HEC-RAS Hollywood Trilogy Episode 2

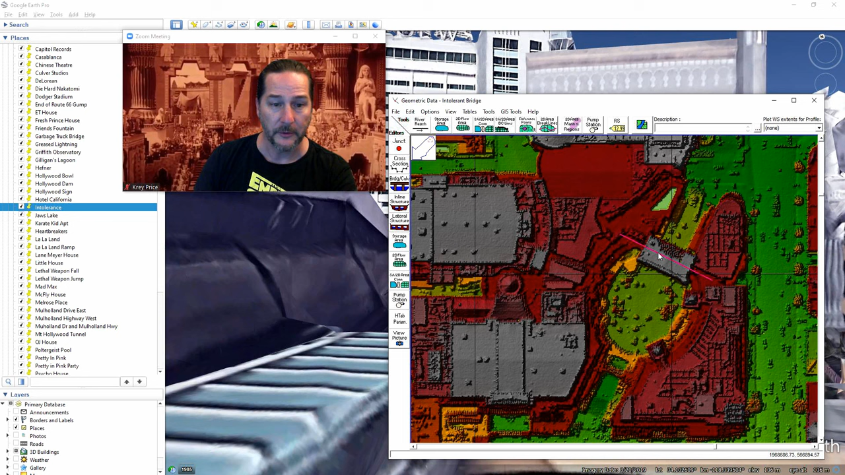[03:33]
I'll call this Babylon. And then once we've got this, because I can't do near repeats here in the geometry view or editor, I'm going to go into RAS Mapper. I just noticed that you can actually see the Hollywood sign right through there. Again, crazy the detail that you can get out of Google Earth.
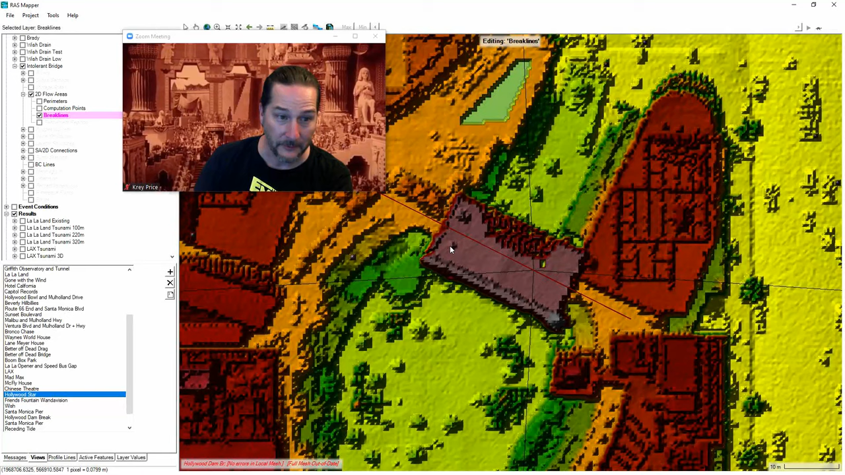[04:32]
And I'll just say, okay, let's see if it can interpolate out to my master resolution, which is actually very coarse on this one. So when I enforce the break line, there it is. So let's have a look at this.
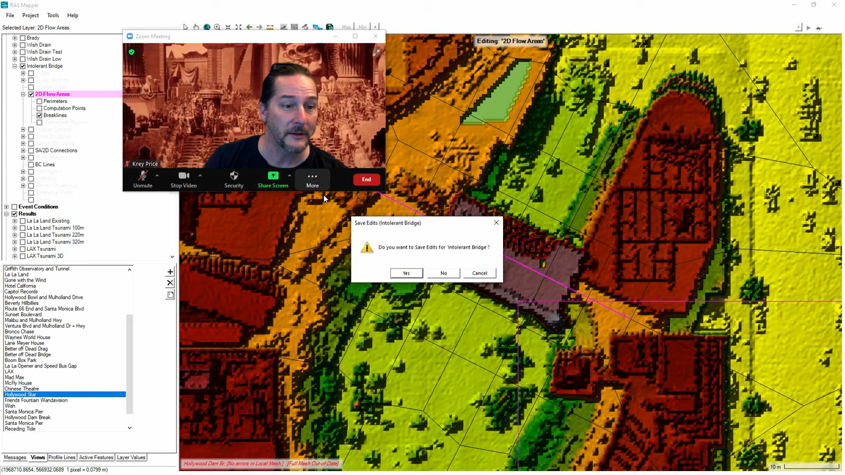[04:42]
Once I stop editing this and go back into the geometry viewer, then I should be able to see these right here along this break line.
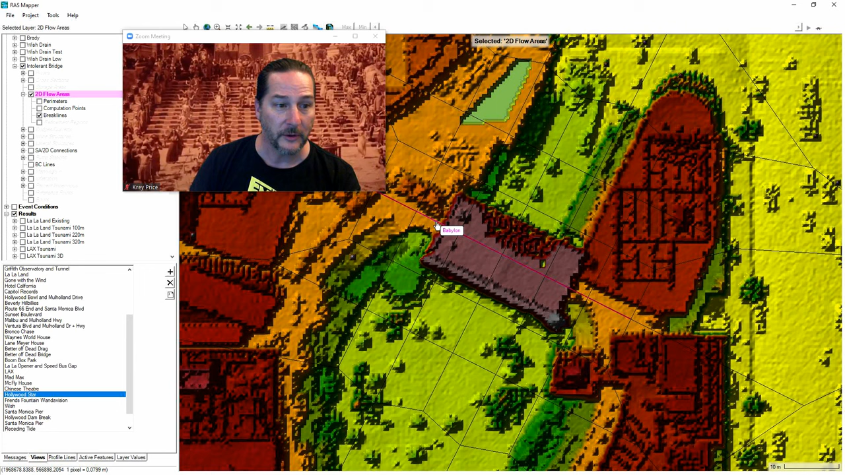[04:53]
So what I'll do now is just convert this break line into a 2D SA area connection. So when I pull up the geometry viewer here, I should be able to click on this. And you've got this handy little feature here, convert this break line into a new internal connection. And so I'll keep the name the same. And there it is. But it does not yet have the correct dimensions on it.
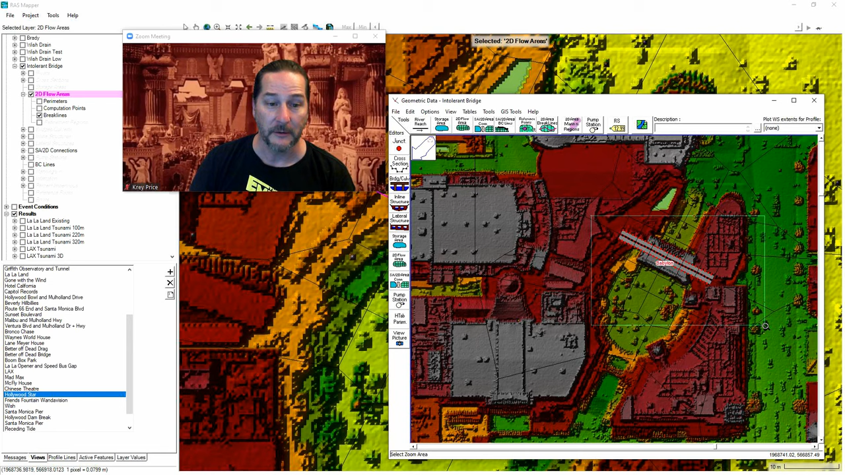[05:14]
First thing I need to do is click on this now, edit the connection. And I want to make sure I call this a bridge.
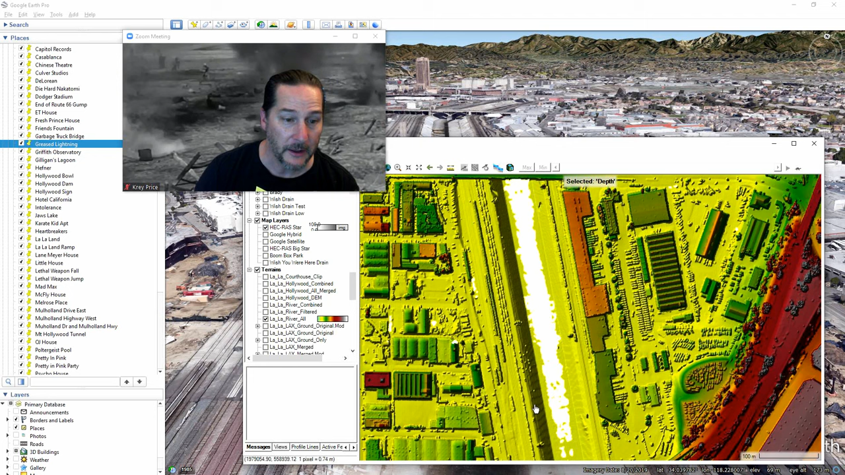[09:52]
As I mentioned before, if I grab all the return points for the non-filtered data, this is how it comes out with some no data values. Now, if I wanted to modify the riverbed, I could go in and replace these no data values. I also, though, have a filtered data set available. I showed you that link previously in the last episode. But it's all filtered, so it's got buildings removed. If I want both of these and want the no data values replaced, all I did here was put this one underneath on the hierarchy and stack it with this one above.
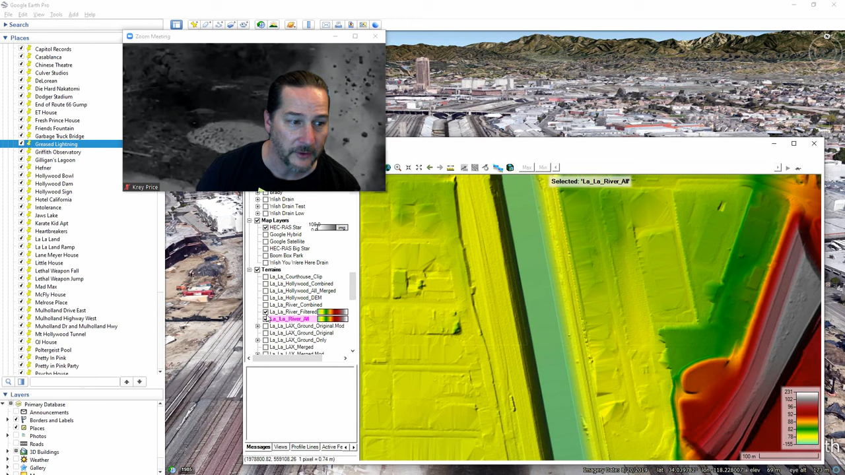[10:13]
And then it takes the buildings where there are buildings, but replaces the no data values with the filtered data where that applies.
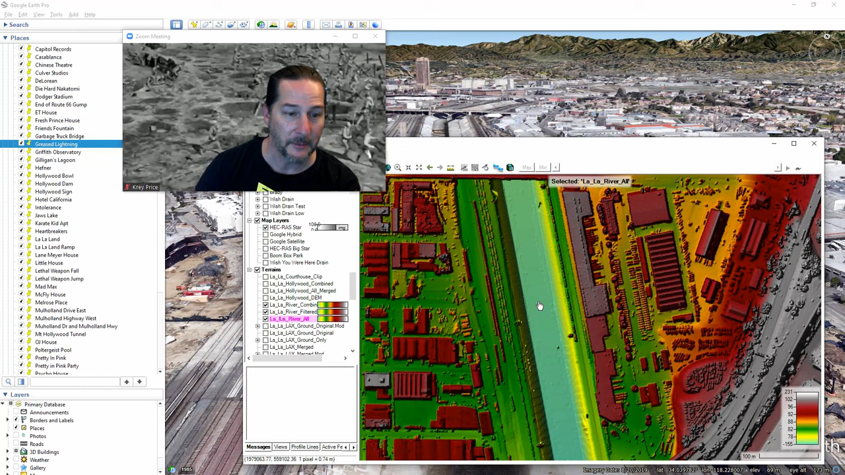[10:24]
So let's make some further modifications to this. If I just zoom in on the ground there, and let's assume this is made out of dirt.
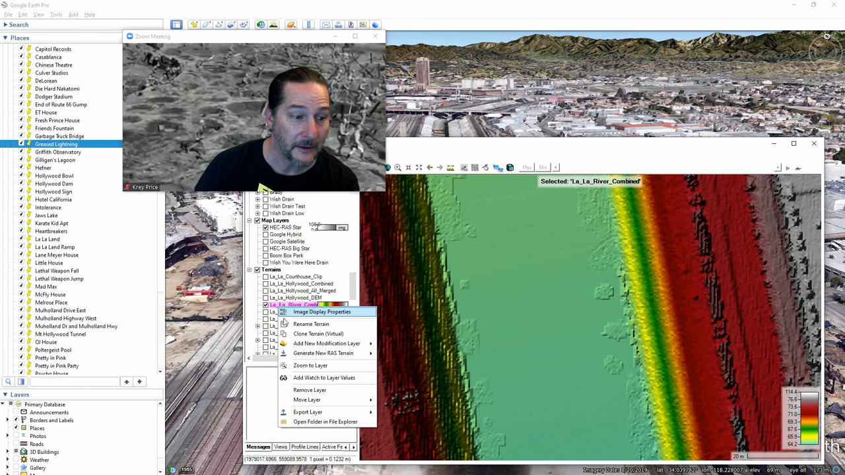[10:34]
And I'll just take this and add some new modification layers. And the shapes that I'll make here for craters are circles or ellipses. Actually, let me check the elevations first and make sure that I put them in as something that's reasonable. 64 meters above sea level is where I'm at right here. So if I right-click on this, add a new modification layer, and put in my polygons, or sorry, my shapes as circles or ellipses, I'll call these craters.
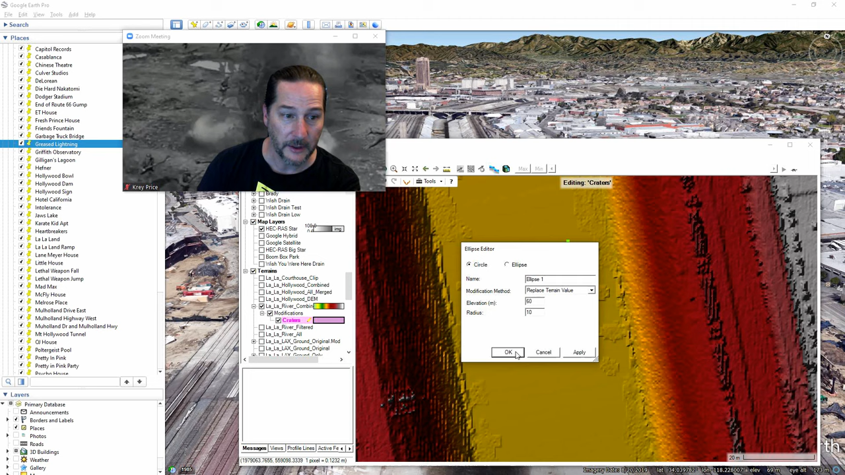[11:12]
And I can put in whatever size craters I'd like here. 10 meter radius, that might be fine. Add an elevation, let's go down to, say, 60. And I can do other ones as an ellipse. And let's do that and give it one minor radius. And it'll make this a different elevation. I can put that in like that. I can put another one in here. And let's rotate this one 45 degrees. And I can put them in, you know, as I see fit here. So with that, I'll just cancel this. And we'll run this. And I'll just show you how this looks.
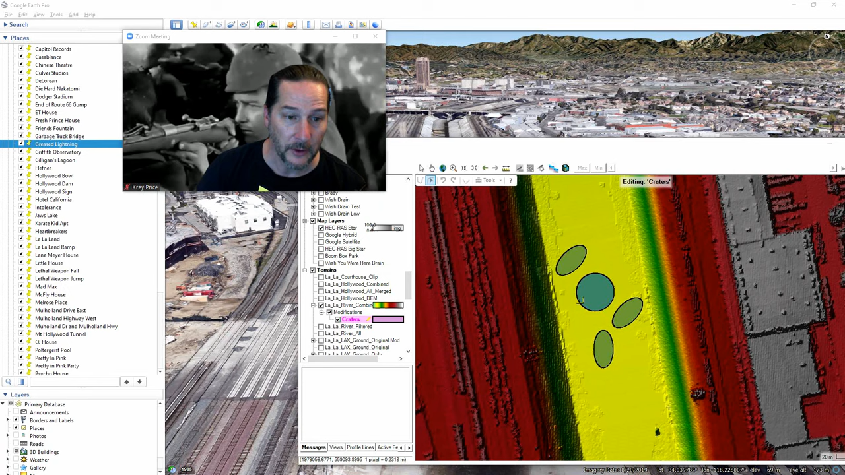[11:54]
Again, if I just put a cut line through these, then we should be able to see these craters show up. And again, they come out with vertical side slopes. We'll show you a little later on how we can do some shapes that are a little more complex than that.
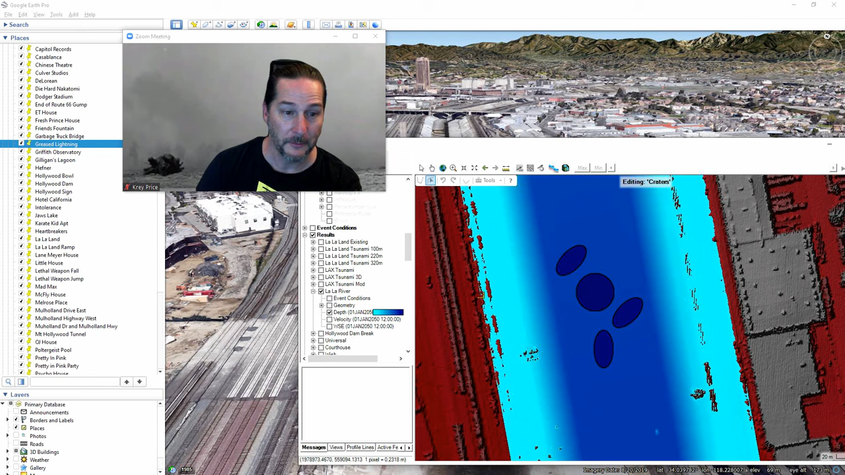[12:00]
So if I now run my flow over the top of that, you'll get some energy losses in there. And you'll get some storage. Basically made myself some detention basins.